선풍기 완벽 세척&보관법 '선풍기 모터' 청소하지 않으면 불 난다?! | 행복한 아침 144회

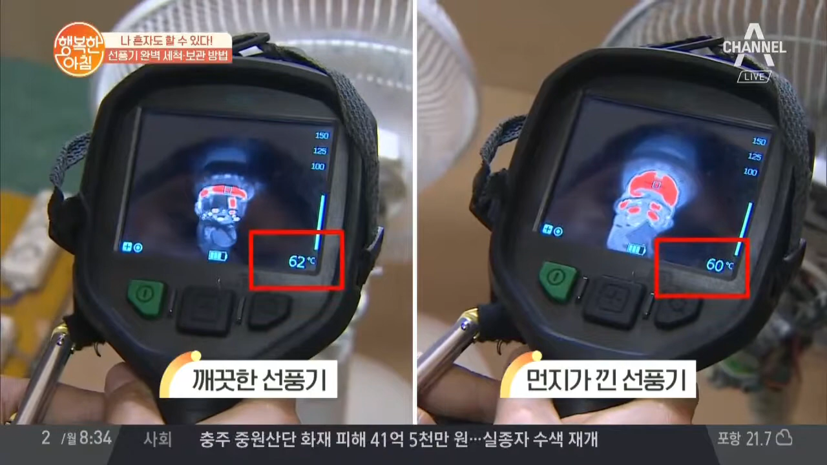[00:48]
맞습니다. 정말 불이 난다고요? 네. 직접 한 번 영상으로 보여드릴게요.
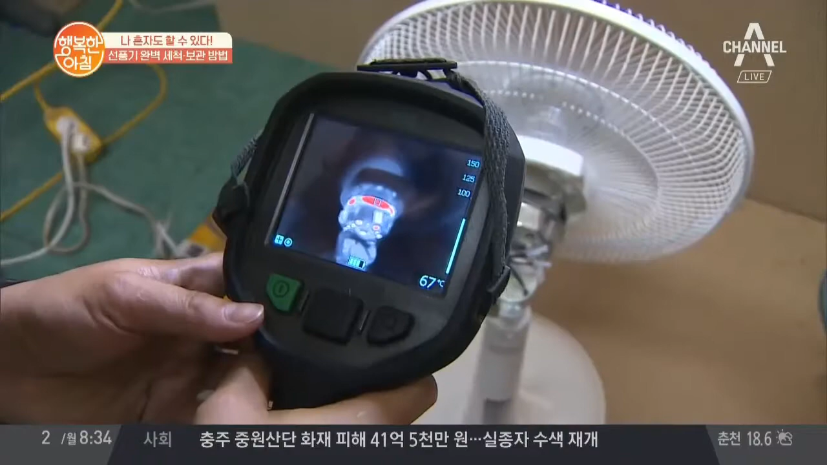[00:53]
On screen: spot 67°C
깨끗한 선풍기하고 먼지 낀 선풍기를 30분간 그대로 켜뒀더니 이 두 대 모두 모터의 온도가 60도까지 올라갔습니다. 그리고 한 시간 뒤에는 깨끗한 선풍기는 계속 60도
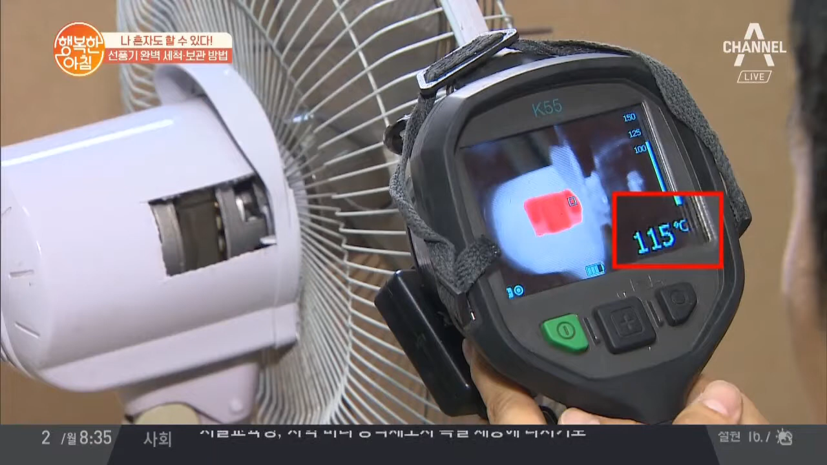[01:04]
On screen: spot 115°C
그대로였지만 먼지가 많은 선풍기는 115도까지 올라갔습니다. 이 상황에서 모터가 과열이 돼서 스파크가 일어나면 이 먼지로 인해서 화재가 일어날 수도 있다는 건데